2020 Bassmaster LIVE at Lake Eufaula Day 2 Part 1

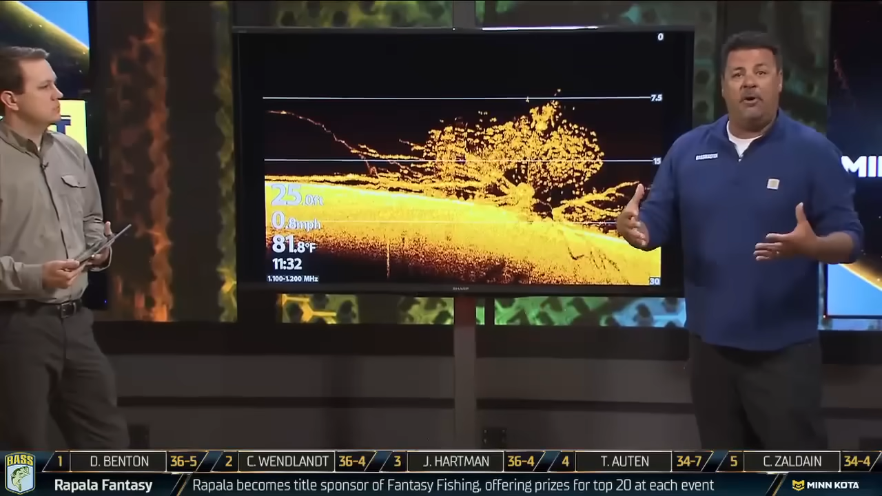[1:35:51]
On screen: depth 25.0 ft, water 81.8°F, speed 0.8 mph
They're 5 to 10 feet in radius, but some of them are absolutely gigantic. But the other side is, these brush piles in this tournament so far, really, if you look at this image, it's a great image of what they're hunting for. A lot of these areas are only holding 1, 2, or 3 bass at a time.
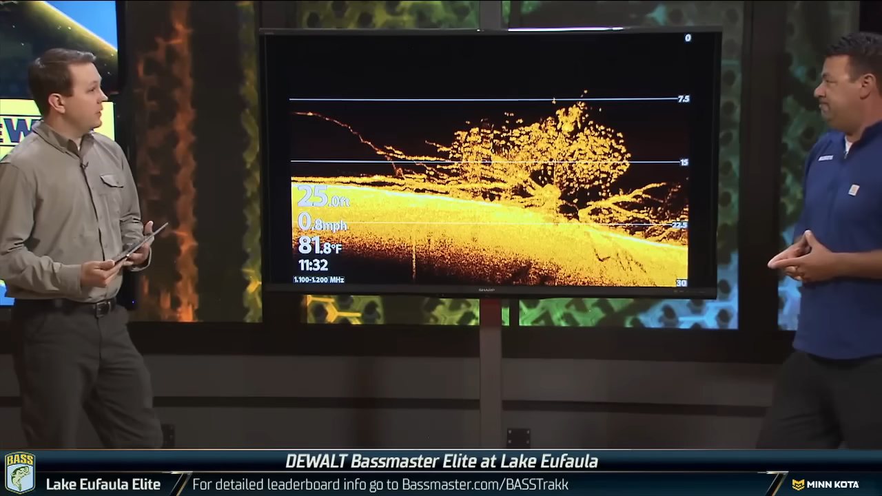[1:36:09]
On screen: water 81.8°F
There are places that, like we saw Brandon Lester, fishing 30, 40 different brush piles, hoping to catch 2 or 3 off each of them and keep running and gunning after that. And that's really throughout this entire tournament so far, looking at this, this is an actual brush pile from Lake Eufaula, is Clark Wendland said, it is a law of average. If I find 100 of these and could knock down, if I could fish 50 of them a day,
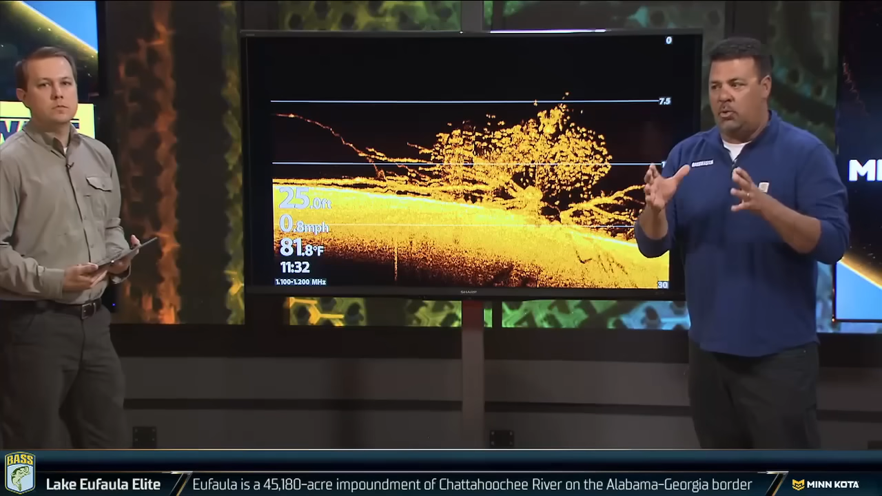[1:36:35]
On screen: water 81.8°F, speed 0.8 mph
guaranteed throughout 8 hours of fishing, I will catch 5 big ones off of a brush pile like this. Good stuff. Thank you, guys.
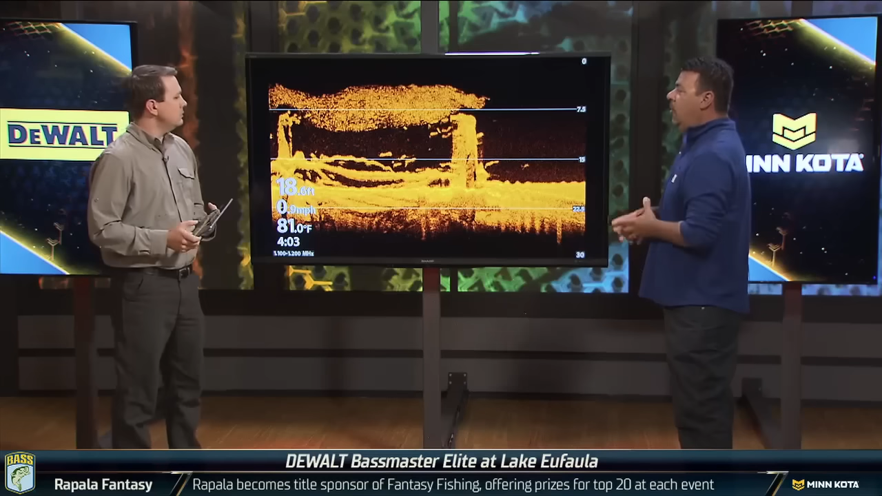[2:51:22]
On screen: water 81.0°F
and right here is an image looking straight down. Your transducer basically pans out underneath your boat.
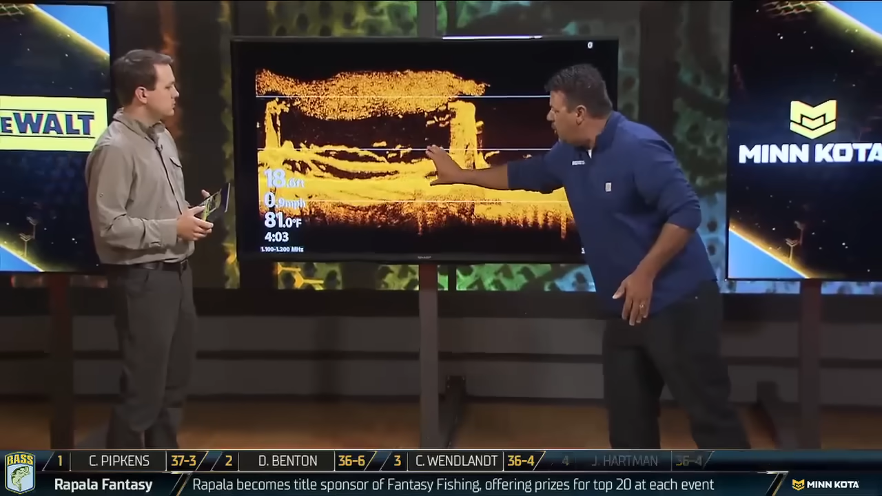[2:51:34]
On screen: water 81.0°F
You can see standing timber, brush in between, and this is bait fish with bass underneath. But here's the great thing. We've talked about Mega 360 imaging. And if you've never followed bass fishing, what a lot of these guys are focusing on, if this is the front of your boat right here,
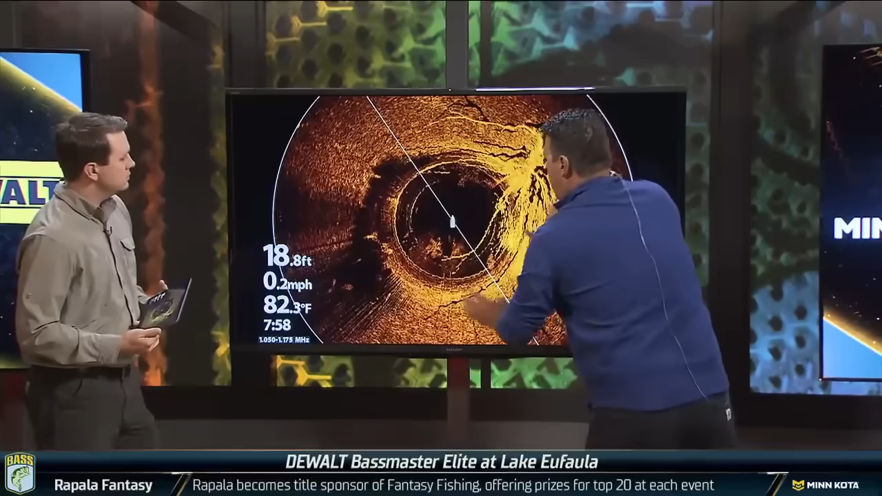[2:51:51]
On screen: depth 18.8 ft, water 82.3°F, speed 0.2 mph
basically it's an underwater sonar, and this is a perfect image that we received from Lake Eufaula earlier this morning. You can make the exact cast. If you look at about 2 o'clock, your boat's facing 12 o'clock,
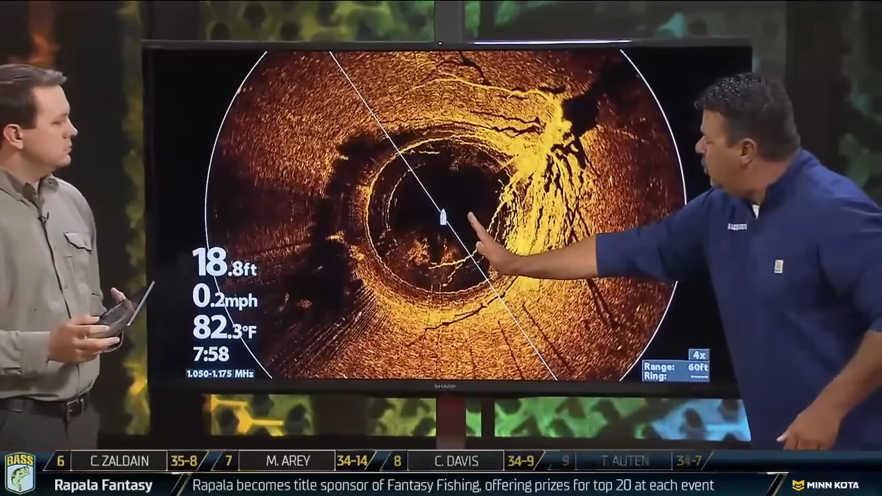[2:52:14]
On screen: depth 18.8 ft, water 82.3°F, speed 0.2 mph
you can make a cast to 2 o'clock, and your radius is 60 feet around your boat. And if you look at about, call it 30 feet at 2 o'clock, you will nail that brush pile right there.